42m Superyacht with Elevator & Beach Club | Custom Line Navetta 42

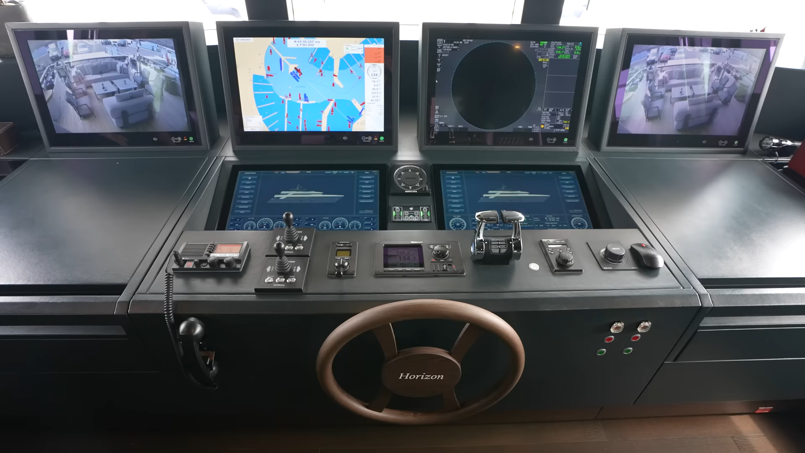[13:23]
In terms of electronics, you have these four 24-inch Hatterland screens up here. They're controlled remotely.